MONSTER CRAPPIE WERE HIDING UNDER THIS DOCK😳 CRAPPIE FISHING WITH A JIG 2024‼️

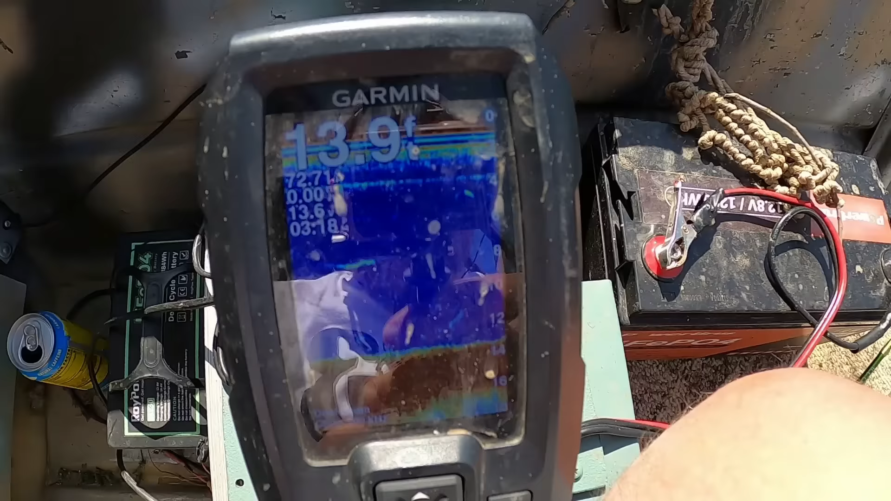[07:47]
We're on the side of the dock right here. It's 13.8, 13 and a half to 14 foot deep right here, right on the edge of this dock. So these crappie are in here. They're using this dock for shade, and they're using it for cover.